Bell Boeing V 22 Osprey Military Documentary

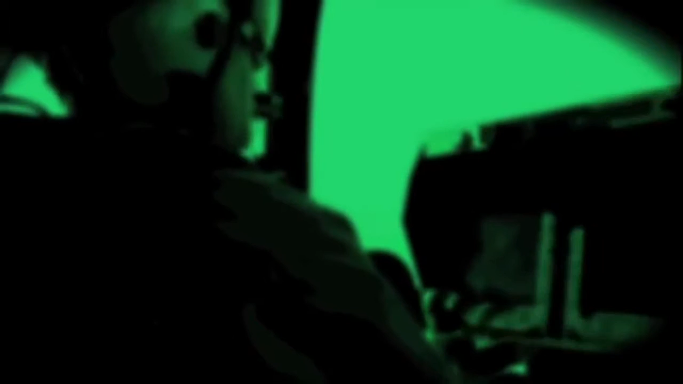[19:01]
Rock was flying in formation in one of four Ospreys, waiting to go into a landing zone.
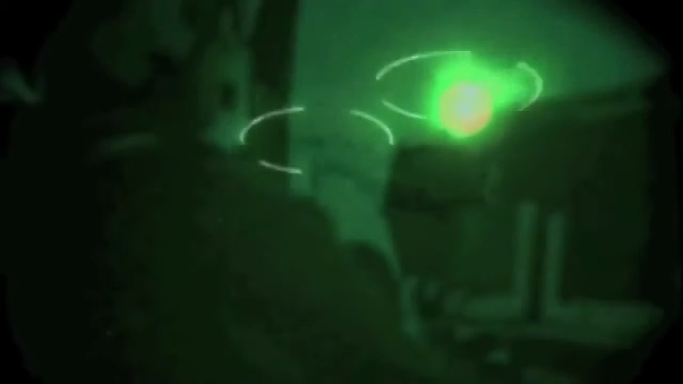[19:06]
One section was going in to put some Marines in,
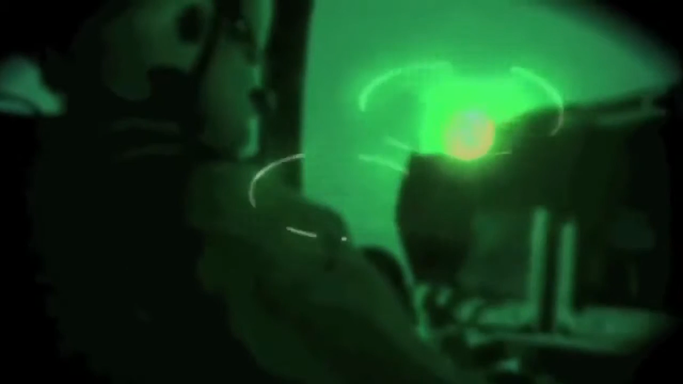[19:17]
From a couple of miles back, Rock saw everything start to go wrong.
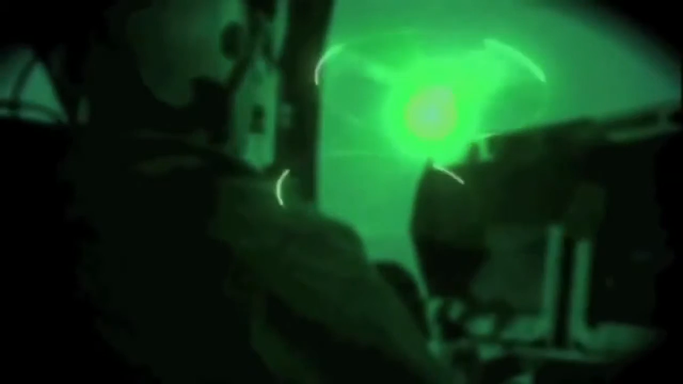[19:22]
You could absolutely see what was going on. We got a little side view mirror in the cockpit. And the first thing I saw was a reflected flash of that.